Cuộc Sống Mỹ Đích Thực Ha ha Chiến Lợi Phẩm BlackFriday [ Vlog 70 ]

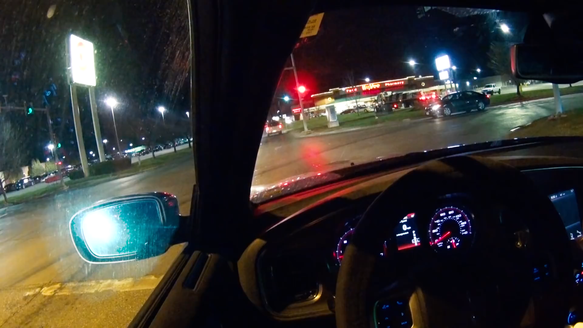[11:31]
Đường phố bây giờ thì cũng vắng vẻ rồi. Bây giờ cũng sắp gần 10 giờ. Người ta chắc mua hàng xong rồi và chuẩn bị đi về rồi. Không phải chuẩn bị nữa. Họ đã đi về rồi. Họ mua là từ lúc 5 giờ, 6 giờ á. Bây giờ mình đi làm nữa chứ. Người ta thì ngày này á, người ta được nghỉ đi shopping, còn mình thì đi làm. Nó cũng vắng rồi đó. Đâu có còn ai đâu. Chứ mình nghĩ lúc 5, 6 giờ là những cái chỗ này là cả cứng luôn.